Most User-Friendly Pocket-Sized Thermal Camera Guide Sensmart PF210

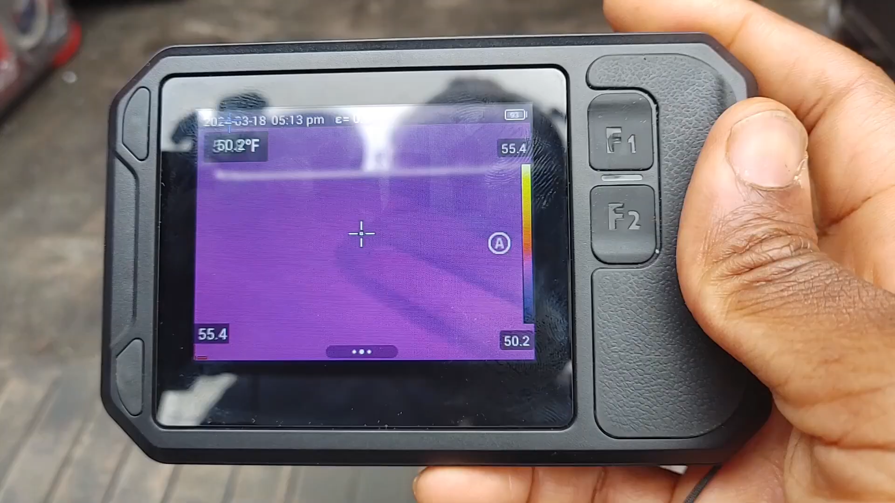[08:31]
so if I hit these three dots hit the gear
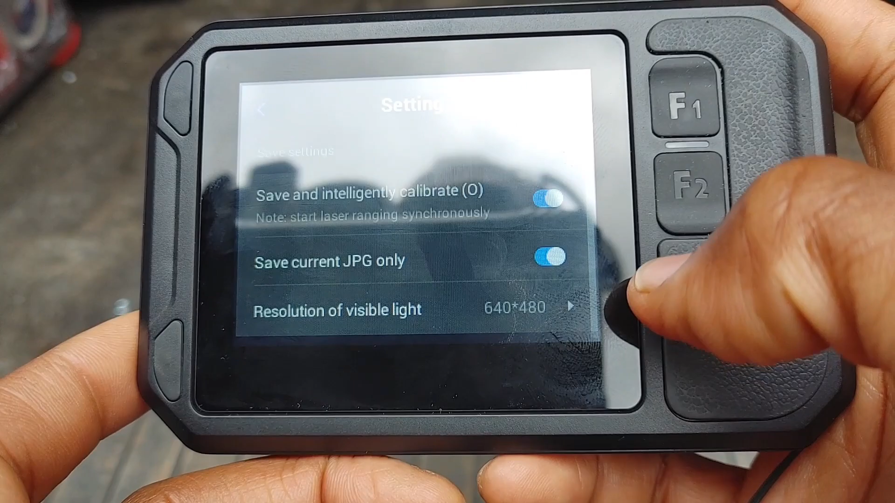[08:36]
I'm gonna turn off intelligent car calibrate and if you turn off that intelligent calibrate
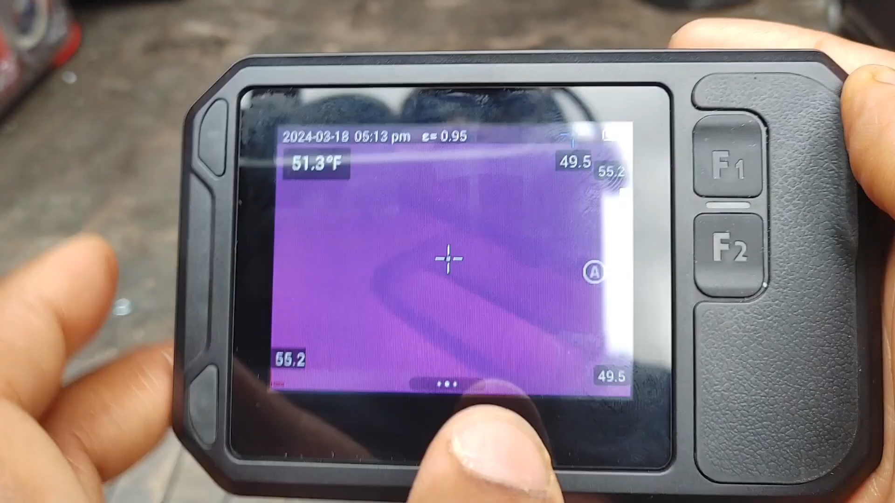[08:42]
On screen: spot 51.3°F
it's not going it's no longer gonna do the automatic drawing box thing but now if I take a picture
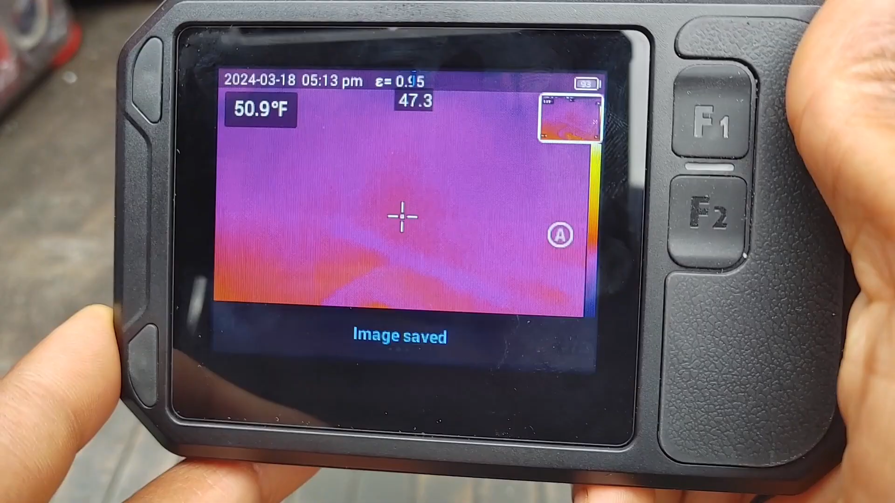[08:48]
On screen: spot 50.9°F
you can see I can go straight to the library right from I can
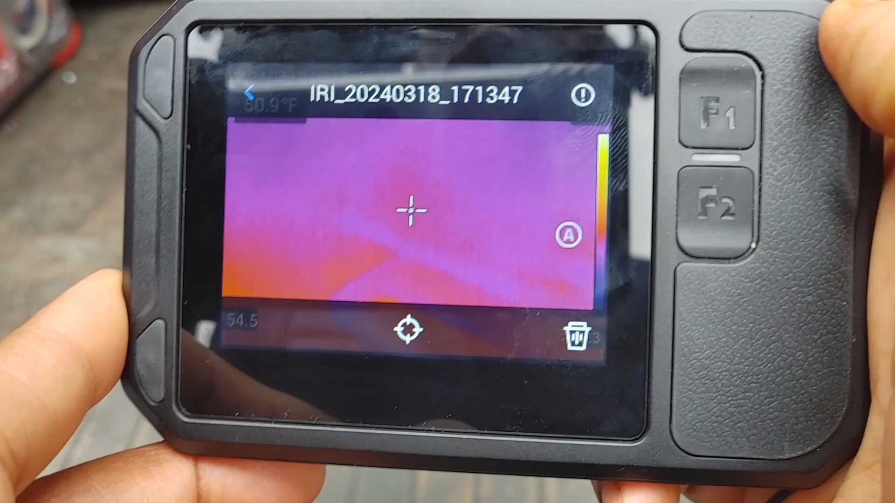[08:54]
go back just by hitting the shutter button so watch this again took the picture hit
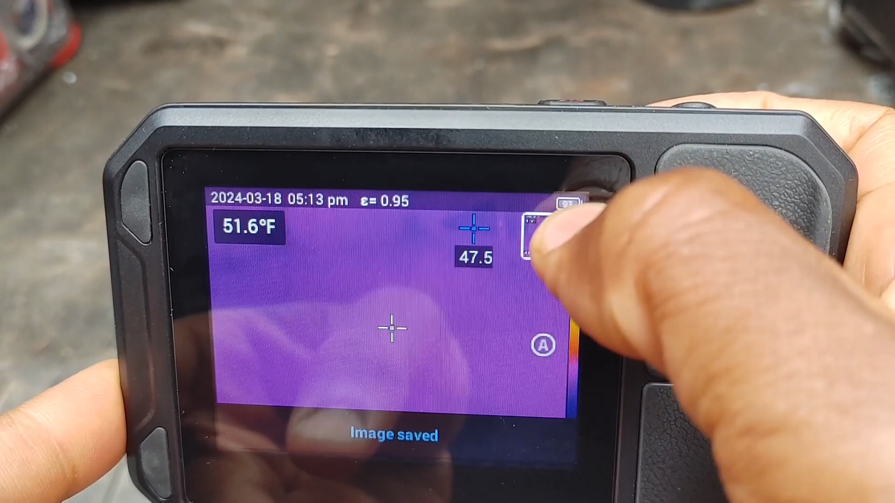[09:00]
On screen: spot 51.6°F
this thumbnail here that's gonna take me directly to library I can so yeah I can view the image I'm
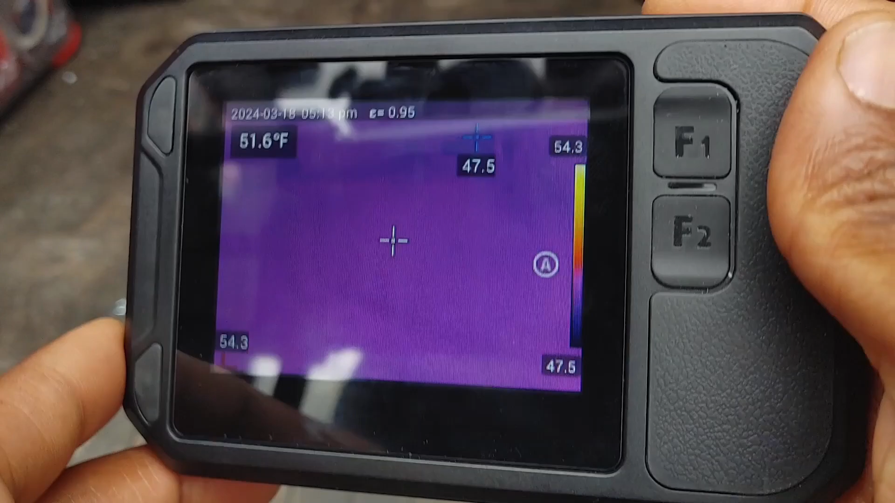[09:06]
On screen: spot 51.6°F
viewing that image now and then if I want to go back to my taking a picture I hit the shutter button and
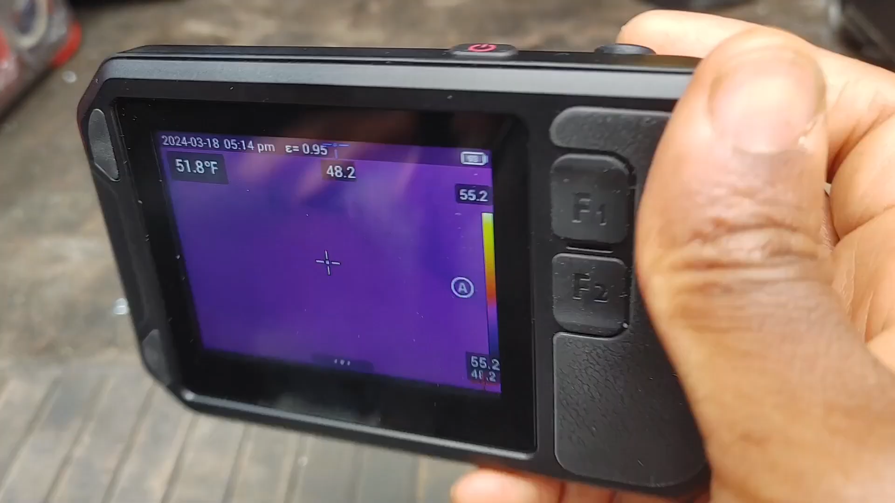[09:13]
On screen: spot 51.8°F
then that's gonna go back to my live view so it's really this is kind of like a workhorse camera it's got a lot of very quick features it's quick to use very sleek
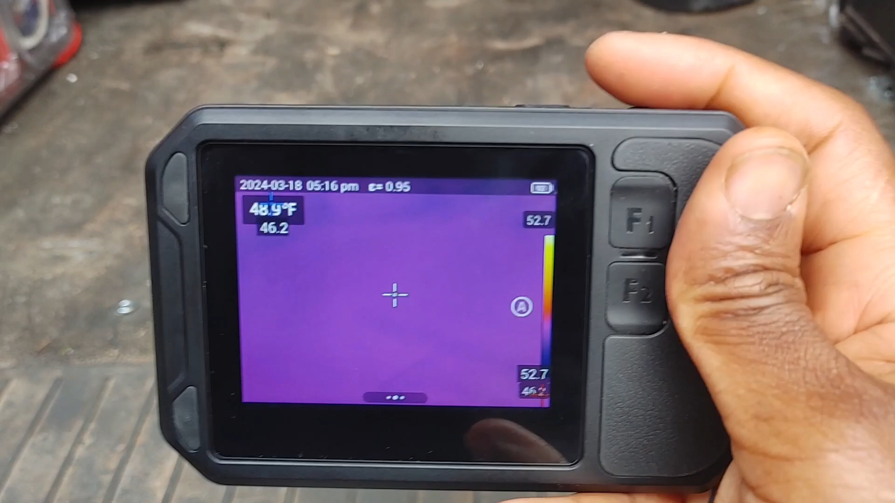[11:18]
On screen: spot 48.9°F
about this camera as well as the fact that you can actually set your range so right now it's an auto but I can select here
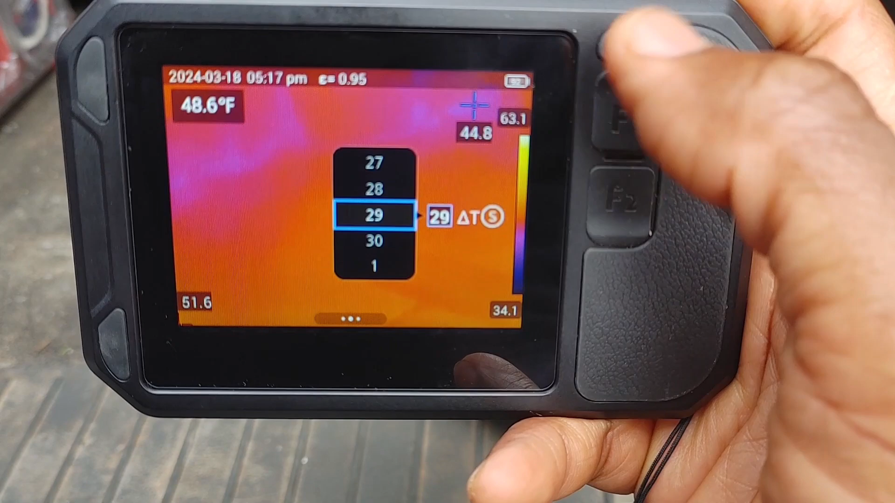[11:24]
this range here and you can actually that's
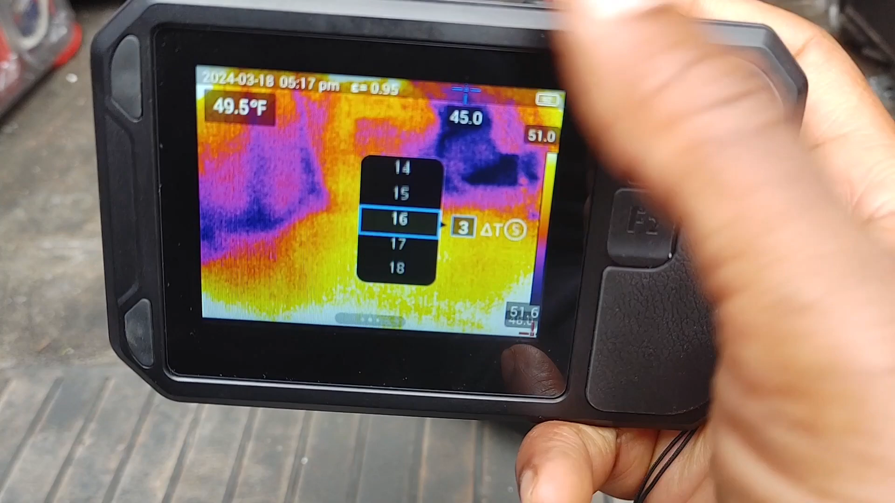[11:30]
On screen: spot 49.5°F
just selecting the intensity or I can just select manual here that's just gonna I turn it up and down
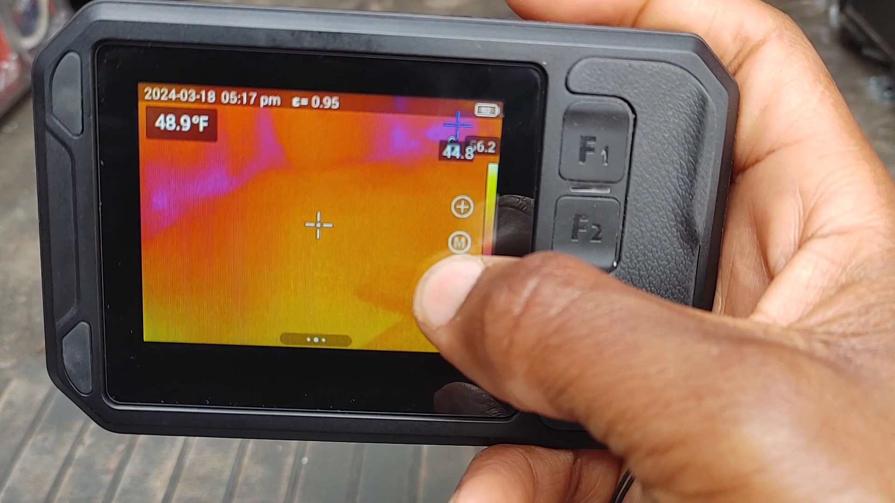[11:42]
On screen: spot 48.9°F
you can either use the light for a flash or
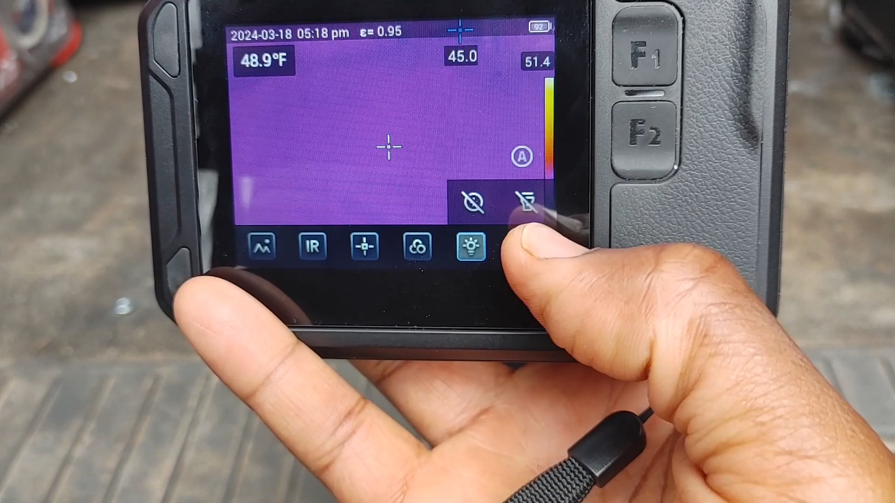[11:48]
On screen: spot 48.9°F
flashlight what's your palettes okay this
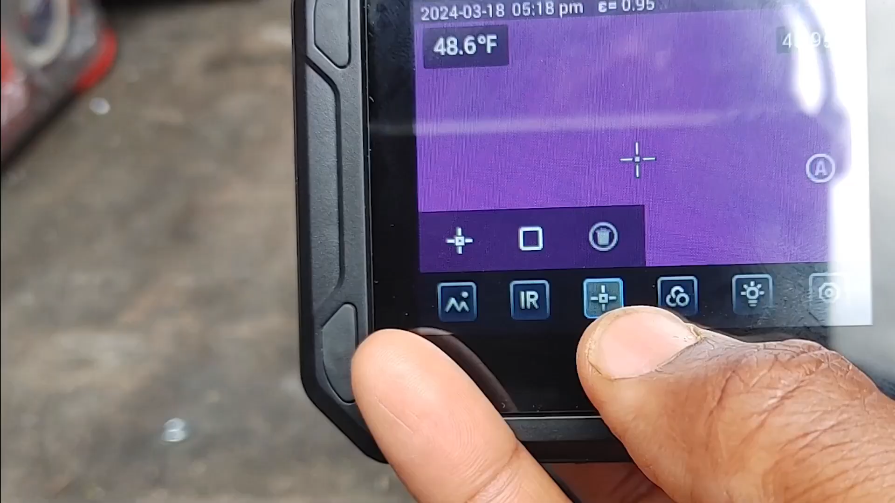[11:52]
On screen: spot 48.6°F
here I can actually select
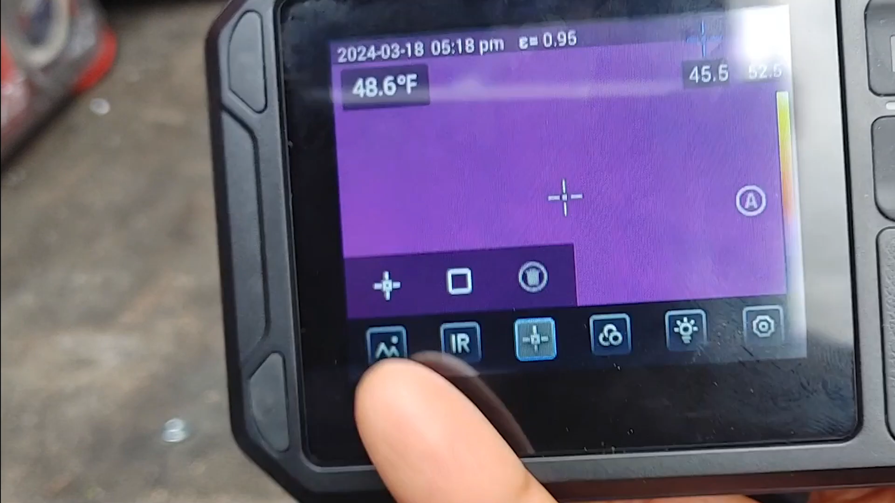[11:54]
On screen: spot 48.6°F
target so you can select I don't know about how many boxes but I
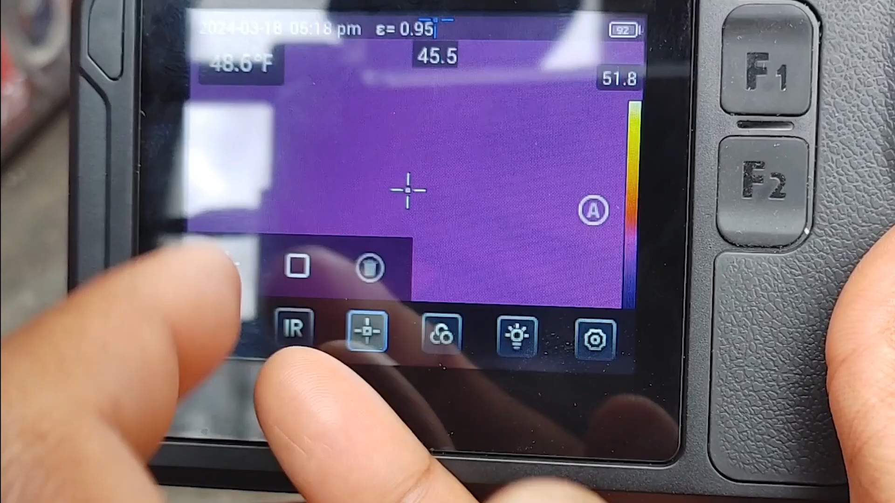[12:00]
select this here box that's gonna be so now it's gonna basically everything within this box
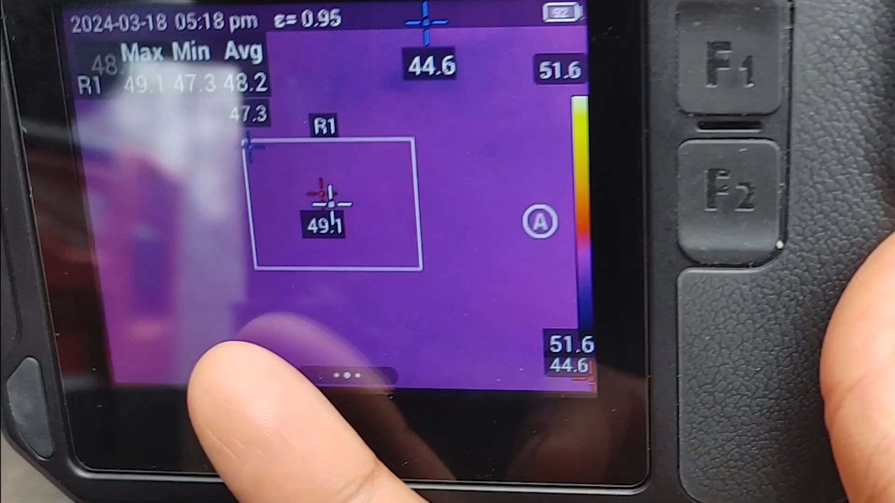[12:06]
the sensors are gonna read and I can do multiple of those boxes as well so I can just say another
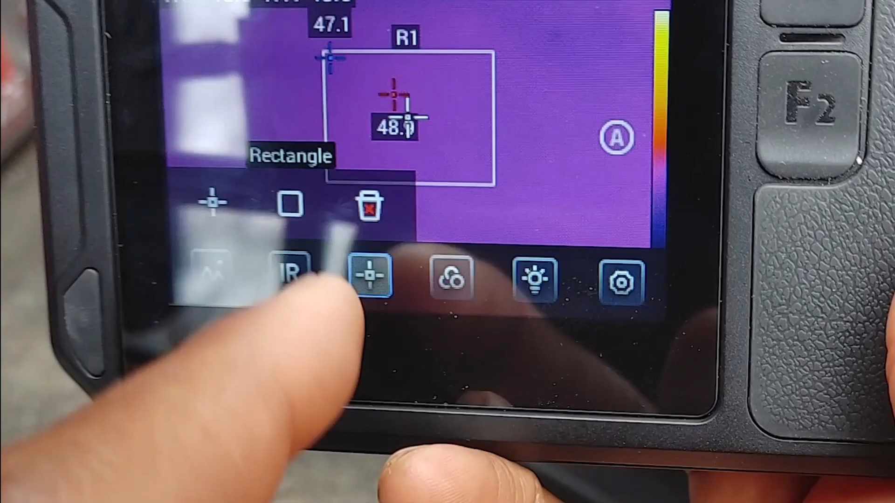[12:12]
box here move that over to the side and then I'll
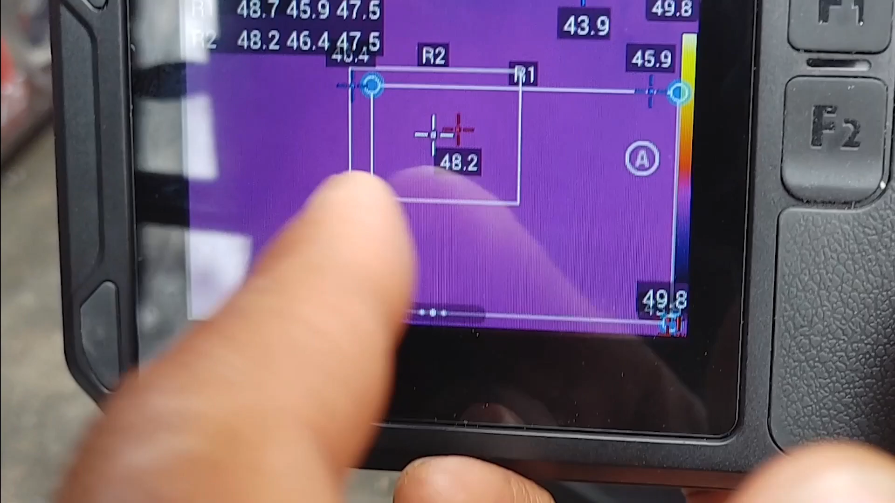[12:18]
have you can actually have some selected in that box so